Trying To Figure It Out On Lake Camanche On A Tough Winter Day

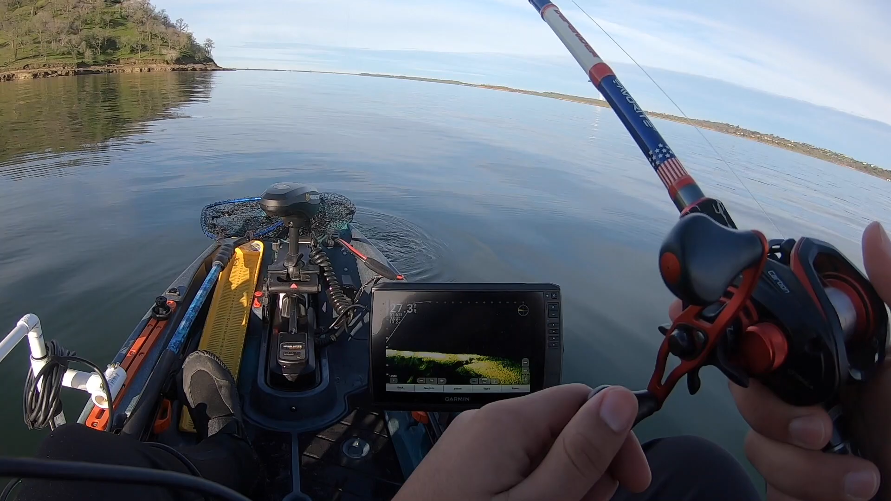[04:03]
We're gonna see if we can get them to react to a big bait right now. Already have followers.